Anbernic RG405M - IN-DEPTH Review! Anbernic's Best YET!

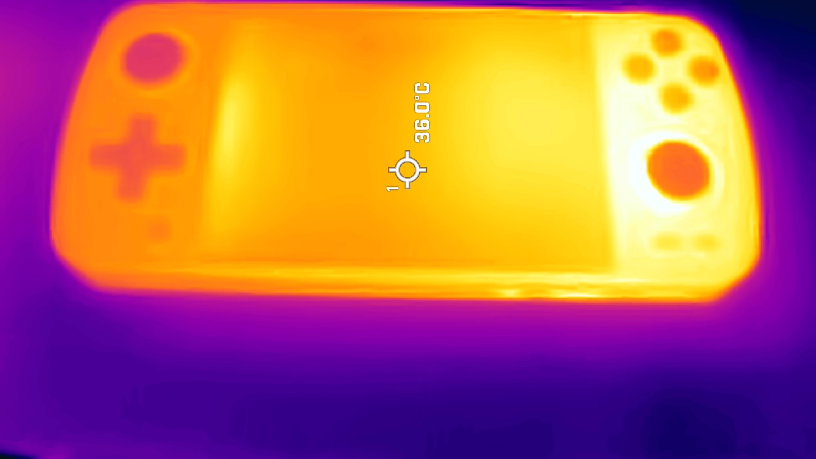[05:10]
On screen: spot 36.0°C
So, now here's the interesting part. Right here is actually where the battery sits. And initially, I thought this was an exhaust port. And there would be a fan here. But there doesn't look to be anything here. But what's interesting is that they have effectively
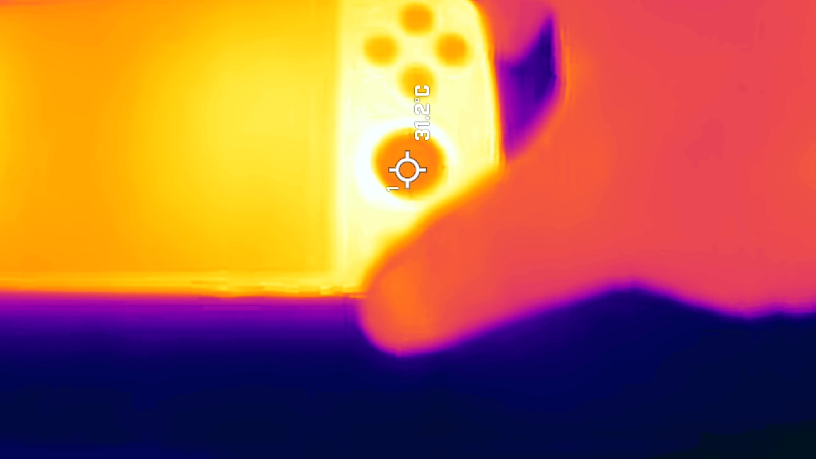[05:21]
On screen: spot 31.2°C
a heat spreader for the battery itself.
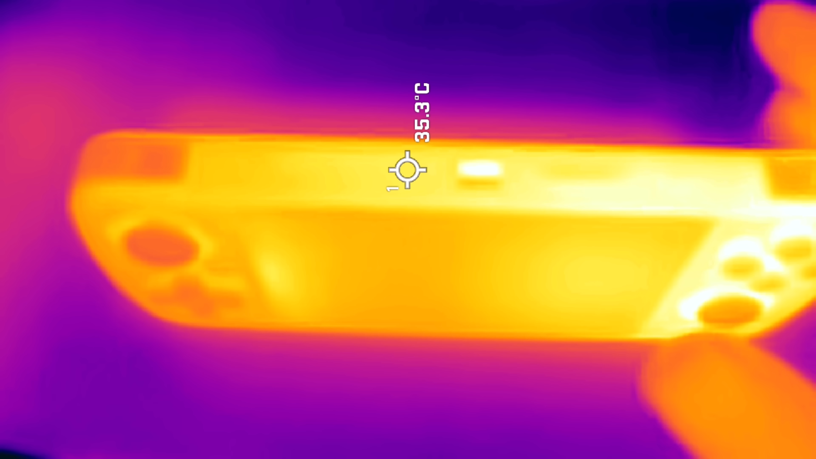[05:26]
On screen: spot 35.3°C
And then this gets output to the case itself.